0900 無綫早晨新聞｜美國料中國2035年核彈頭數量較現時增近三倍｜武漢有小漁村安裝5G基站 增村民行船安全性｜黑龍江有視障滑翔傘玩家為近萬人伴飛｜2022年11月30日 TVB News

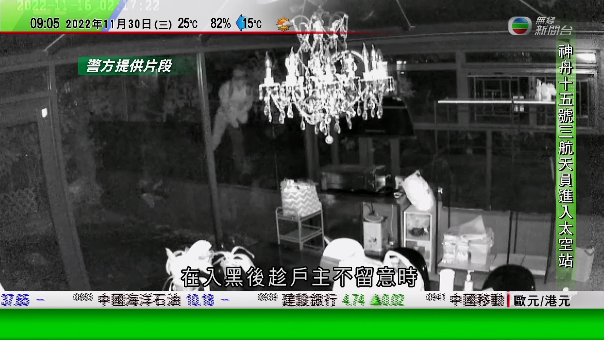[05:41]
在入黑之后就趁着户主不留意的时候入屋爆窃，最后沿着山坡逃去的。